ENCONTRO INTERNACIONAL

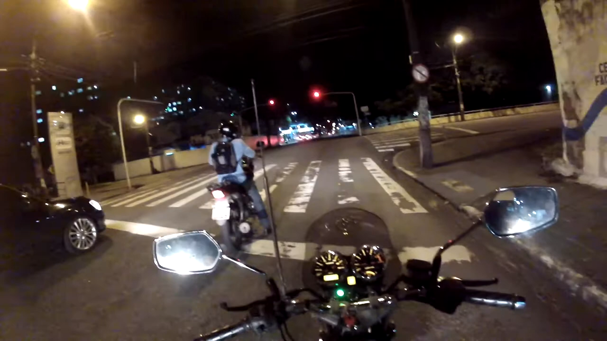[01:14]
Rapaz, pena que eu não vou pela Avenida Epitácio Pessoa. O cara tá olhando ali pra um lado, pro outro. Acho que ele ouviu falando aqui, eu fico falando baixinho. Não sei se ele tava olhando porque escutou alguém conversando perto dele. Eita. Porque ele queria ver se tem algum guarda, alguma coisa assim, que ele ia passar no vermelho também, né?
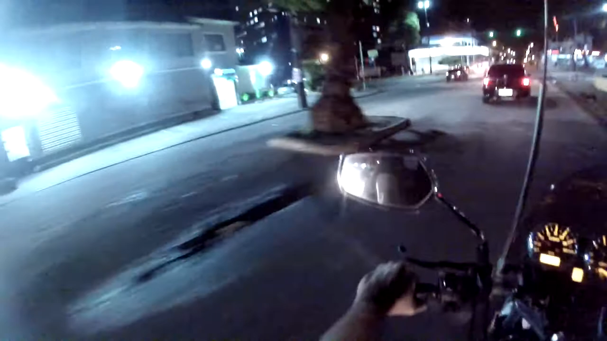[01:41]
Sim, dizia, pena que eu não vou pela Epitácio. Tem um amigo meu, Josemar Duarte, que já me sugeriu várias vezes ir pela Epitácio para mostrar a falta de sincronia dos sinais. Eles fazem mais ou menos isso que esses estão fazendo, olha só. O ideal era que quando você passasse num verde, os seguintes fossem abrindo, porque você ia passando na sequência. Mas os sinais aqui de João Pessoa são a maioria dessa forma que você está vendo aí.
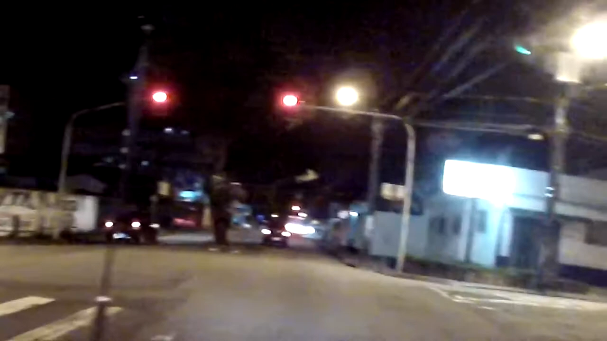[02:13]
A gente sai de um e para no outro. Olha lá, a falta de sincronia. Acabou de abrir o lá da frente com o daqui fechado. Acabou de fechar o daqui e abriu de lá. Isso é louco, velho. Tá errado, né? Quer dizer, eu vou sair desse daqui quando ficar verde, lá na frente o outro vai querer ficar vermelho. Tem que sair acelerando rápido, porque se não for rápido, quando chegar lá já era, fica vermelho. Se você andar dentro da velocidade recomendável, para essa via aqui, 40, 50 por hora, não dá tempo de chegar lá antes que o outro feche também. Ou seja,
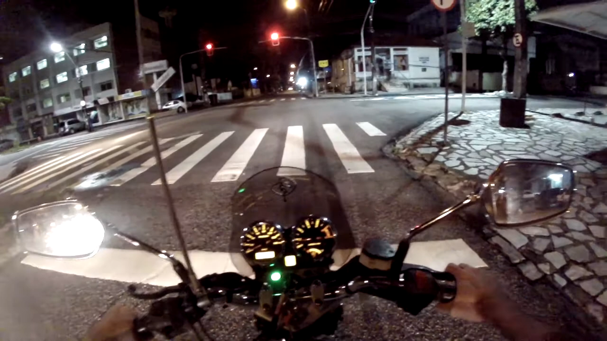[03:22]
os sinais são assim, mal sincronizados, então você anda parando a avenida inteira, uma avenida grande. Isso é muito errado. Ó, lá da frente abriu outro lá, ó.
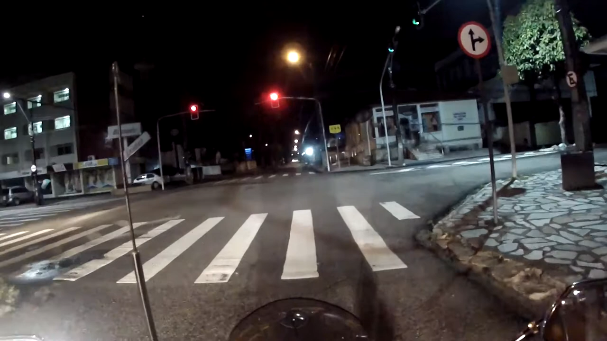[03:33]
Não sei se dá pra pegar a GoPro aí, porque é um pouquinho longe. Mas o daqui tá fechado ainda, o outro já abriu. É aquela coisa, eu vou ter que aplicar uma velocidade mais alta e torcer pra que ele se mantenha aberto. Ó lá, abriu daqui, tá aberto lá. Se eu for na velocidade padrão, 40, 50 já sabe, não chega, né? Então os carros fazem muito isso aqui. Se você tem um compromisso, ó, já piscou, deu uma piscadinha. Se eu viesse devagarzinho lá, não ia dar tempo pegar o verde aqui.